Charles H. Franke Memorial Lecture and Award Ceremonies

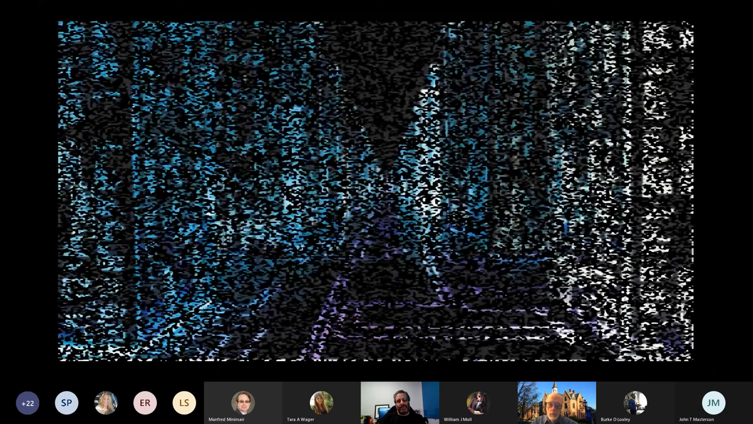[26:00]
So this is World B, or World Version 2, Metaverse World 2 that I'm in. You know, this could represent the VR world of the university, of